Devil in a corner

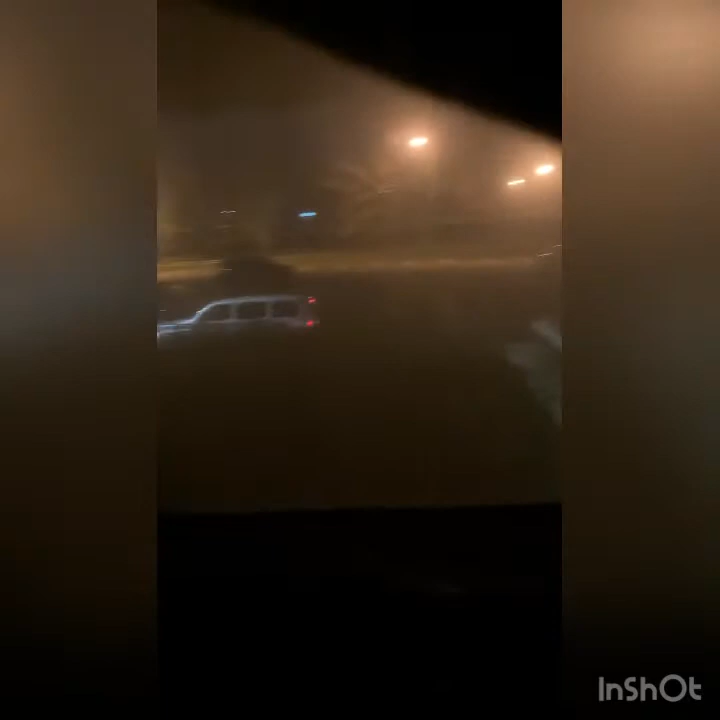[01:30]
these are two women cars that left and so i'm going to guess that garfield's still here maybe you see this guy riding up the wrong way that's illegal that hh that chevy hhr uh silver hhr that he's driving he's came up the wrong way um yeah wrong way illegally